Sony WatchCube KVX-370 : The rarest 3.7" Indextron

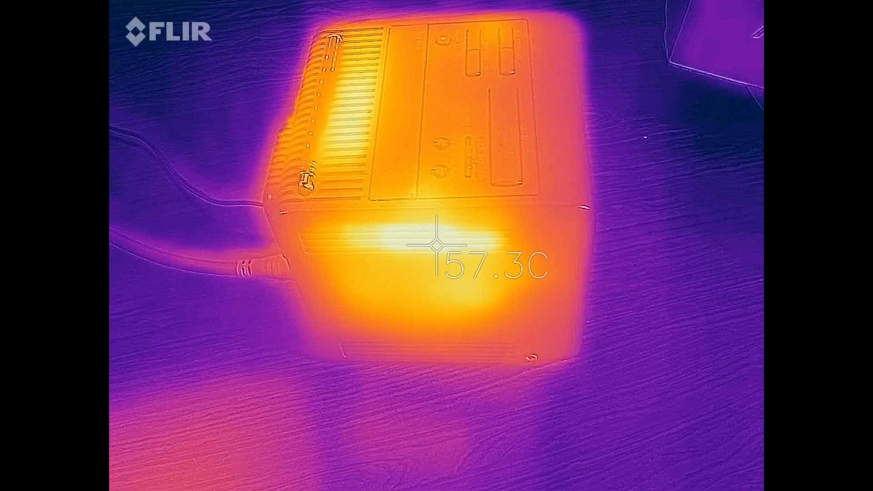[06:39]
On screen: spot 57.3°C
One thing I noticed is how hot the unit is running, with temperatures by the vents reaching 60 degrees Celsius.
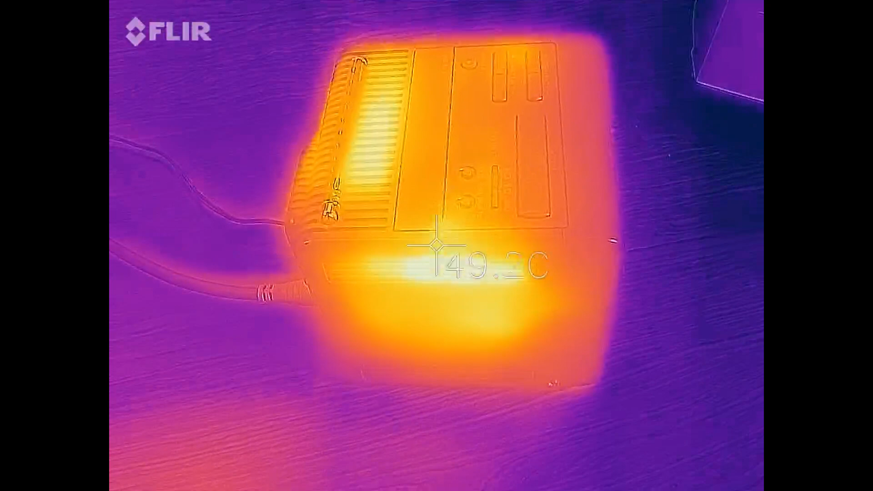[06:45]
Or 140 imperial Fahrenheit for you American friends. And if you are wondering, looking at the service manual, it seems that an RGB mod could be possible,